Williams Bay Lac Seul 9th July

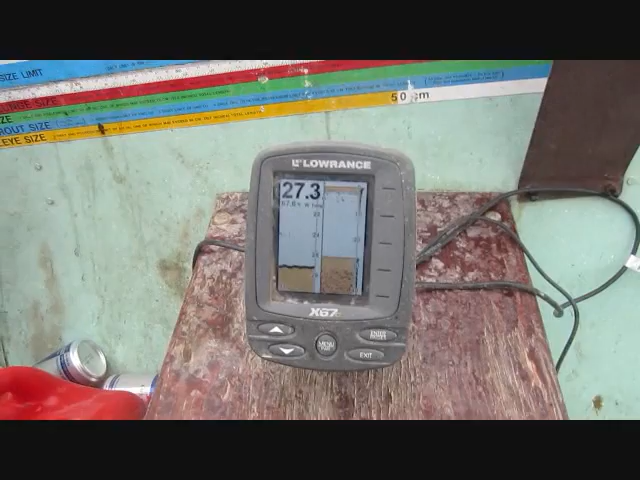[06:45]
Oh, there's a nice one. This one's been playing with me for a little bit.